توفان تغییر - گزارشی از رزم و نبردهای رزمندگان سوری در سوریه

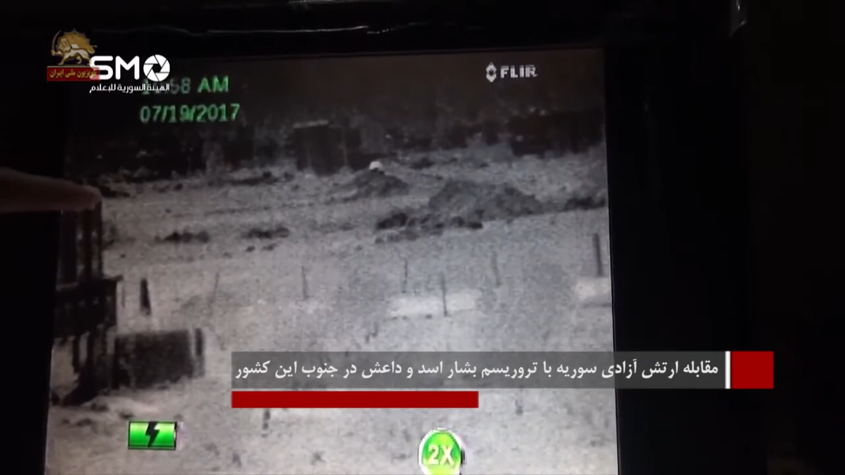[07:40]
نداشته است لذا به نسب دوربین های حرارتی دید در شب برای مراقبت